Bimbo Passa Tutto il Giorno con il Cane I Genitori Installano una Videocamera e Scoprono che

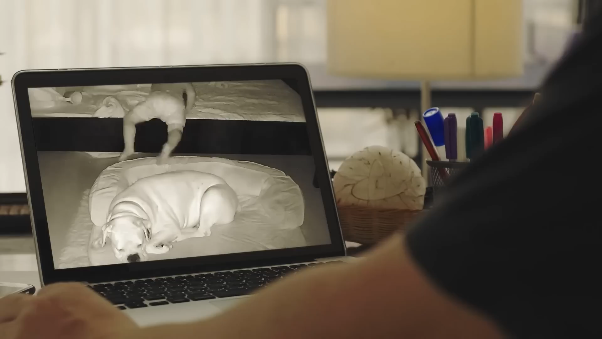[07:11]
Il giorno dopo hanno riprodotto la registrazione della notte precedente e sono rimasti senza parole di fronte alla scena che si erano persi mentre dormivano. Nel cuore della notte Brutus intruvolava nella cameretta di Finn e si sdraiava ai piedi del suo letto. Qualche minuto più tardi Finn scendeva dal letto con le coperte e si metteva a dormire sul pavimento accanto al cane.